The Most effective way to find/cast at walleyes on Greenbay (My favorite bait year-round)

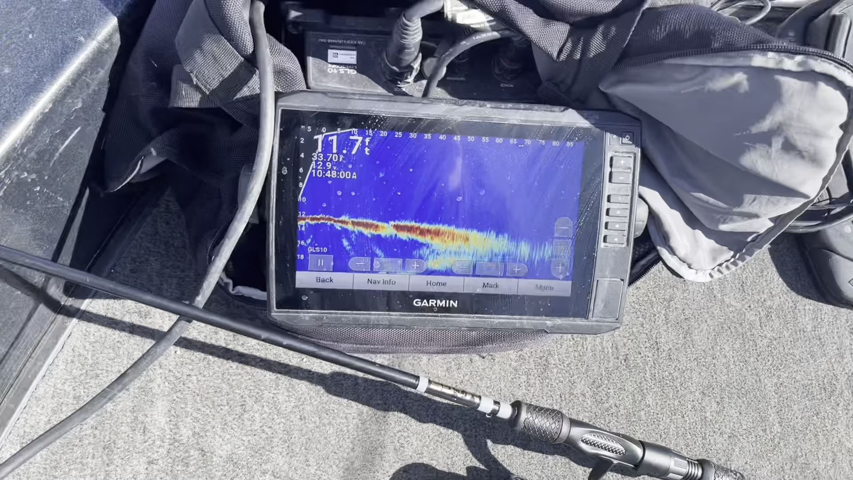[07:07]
And all I'll do is I'll just sit here and I'll turn the handle back and forth scanning out in front of me looking for pods of fish.
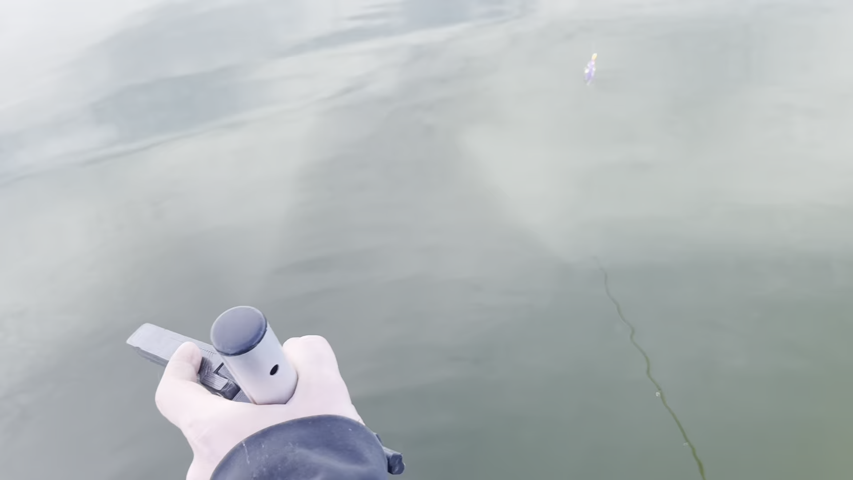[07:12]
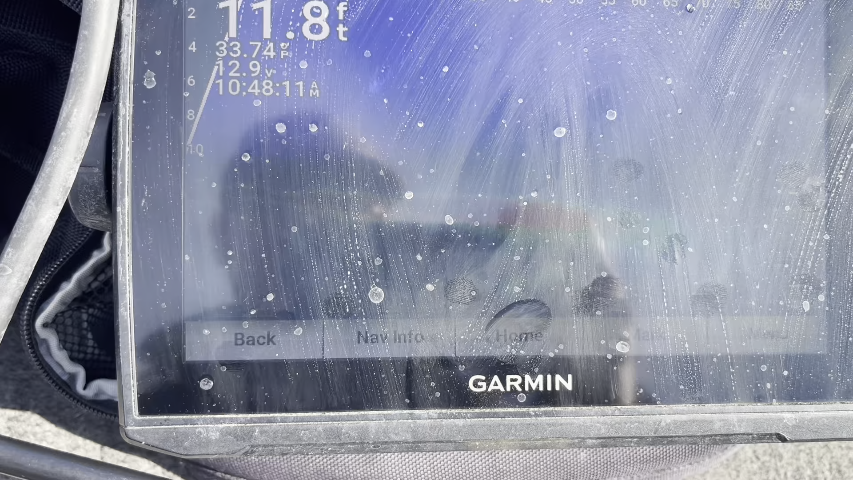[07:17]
On screen: depth 11.8 ft
And as I sit there and turn it back and forth like right there, there's a couple fish right there.
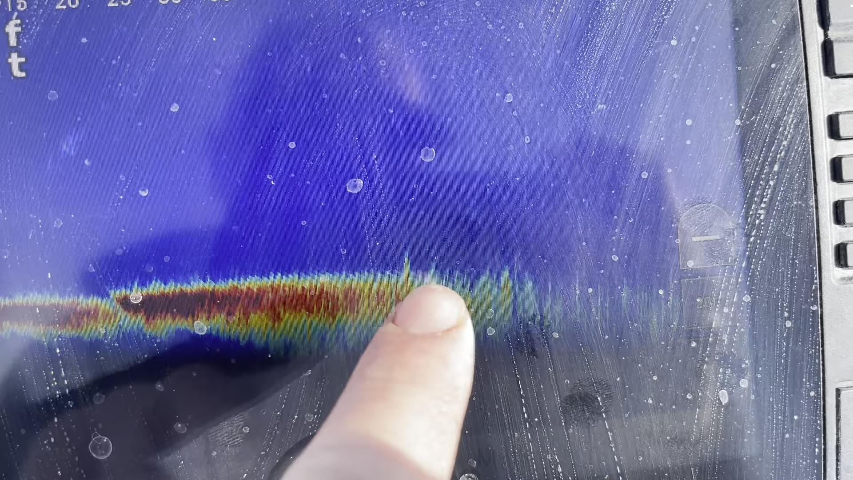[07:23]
You'll see them down there. So now what I would do is I'd cast right into that group of fish fish. And I'm going to do that right now and go back to the GoPro.